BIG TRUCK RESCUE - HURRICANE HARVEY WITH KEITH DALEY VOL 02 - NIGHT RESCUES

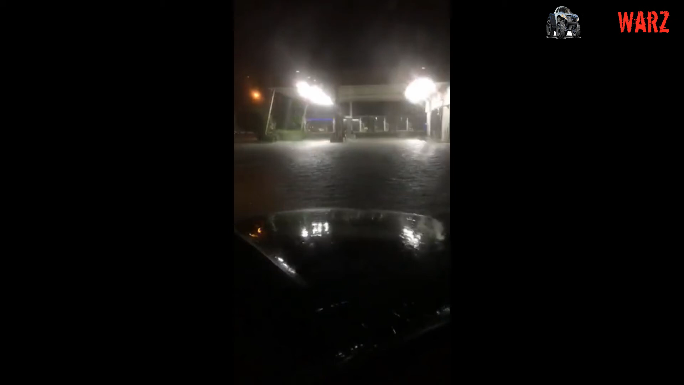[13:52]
We gotta take it right over here. Yeah, this is where you go. I'm gonna go ahead and cut here. You go up? Yeah. I don't know where the driveway is. I'm just gonna jump up the curb. I'll just drive up the curb.